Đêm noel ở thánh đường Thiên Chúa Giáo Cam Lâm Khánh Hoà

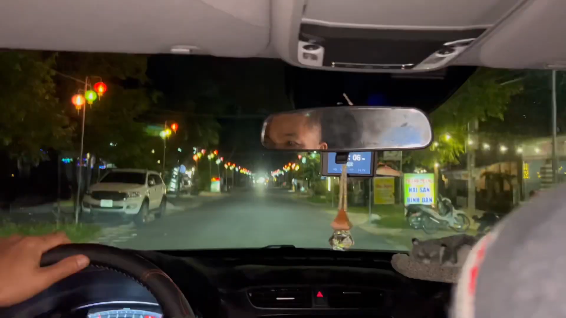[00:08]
nay mới là 23 tháng 12 tối mai mới là Noel mà hôm nay là mình đi trước xem như thế nào đây là đường vào nhà thờ Hòa Yên đi Họ đang tập diễn văn ghệ